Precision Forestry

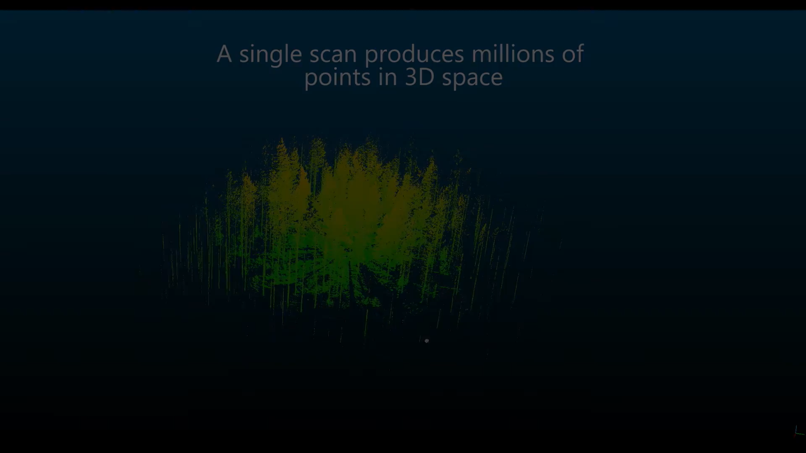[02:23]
A single scan produces millions of points in three-dimensional space.
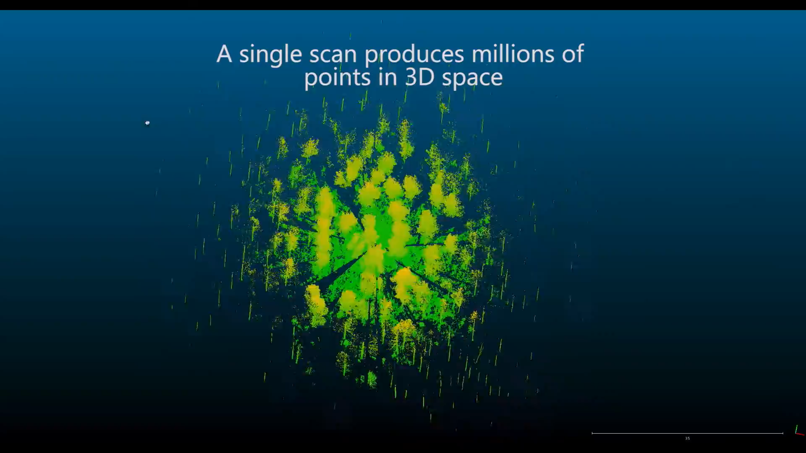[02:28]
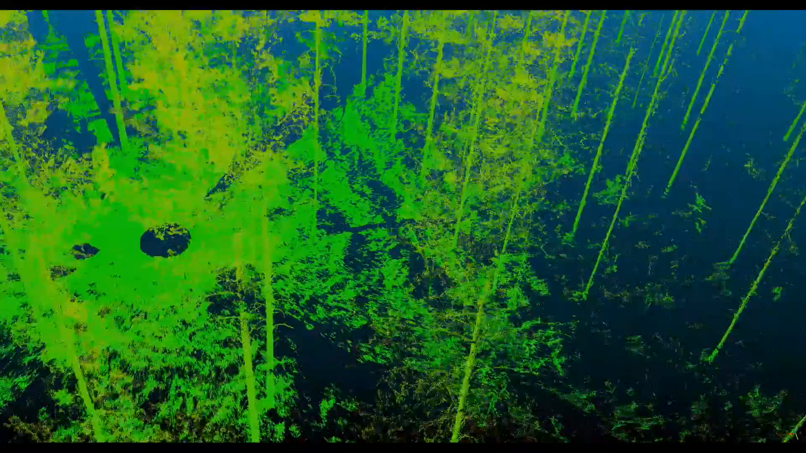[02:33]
Even fine details can be detected from the point cloud.